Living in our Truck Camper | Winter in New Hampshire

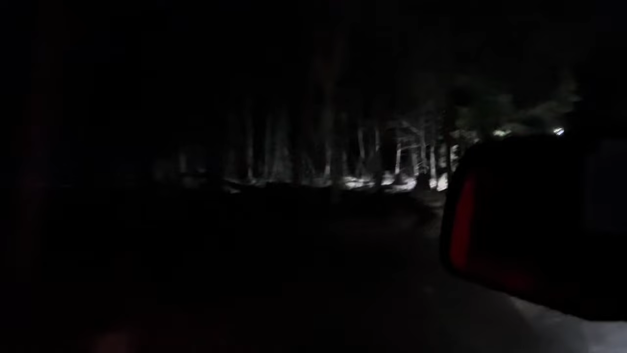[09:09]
That looks like a van. We saw a truck camper back there. I see a car, but no 10.